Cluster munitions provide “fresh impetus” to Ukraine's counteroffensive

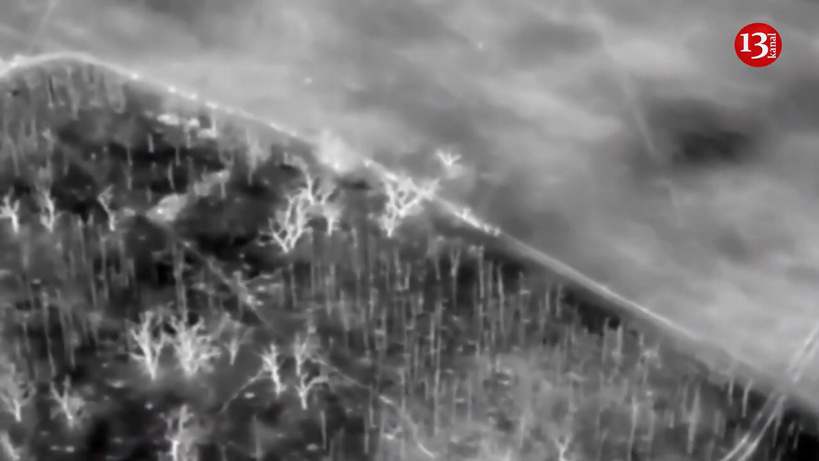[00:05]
Cluster munitions provide fresh impetus to Ukraine's counter-offensive.
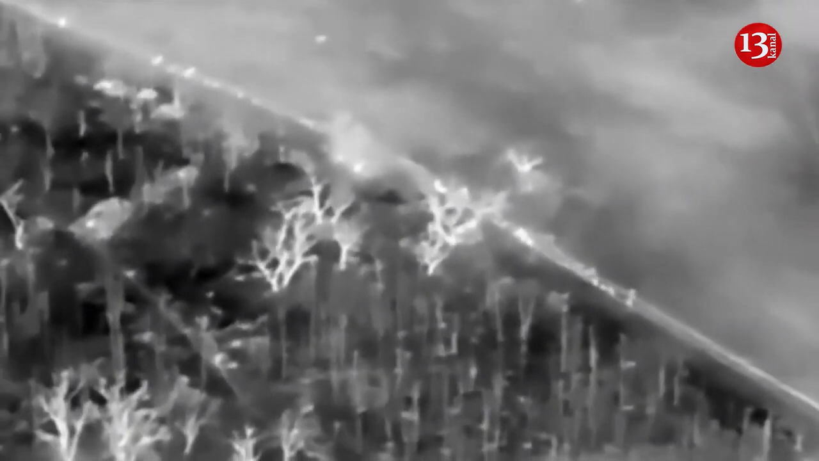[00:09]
US-supplied cluster munitions are destroying Russian positions in areas where Ukrainian troops had struggled to advance, the Wall Street Journal reported.
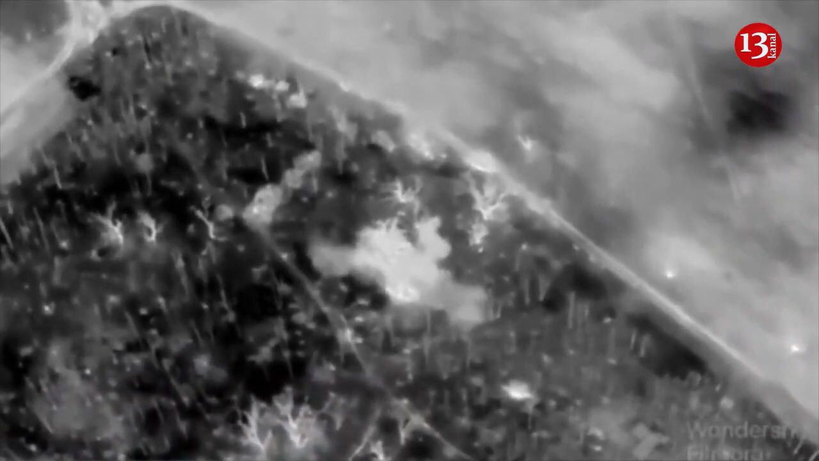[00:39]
Russian forces pinned down a Ukrainian platoon until Ukraine's artillery provided a cover with cluster munitions,
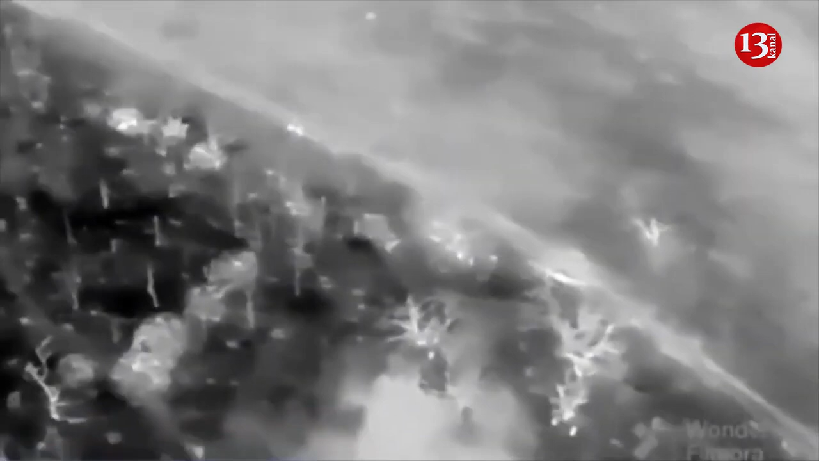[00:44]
causing heavy casualties among the Russian ranks and forcing them to retreat.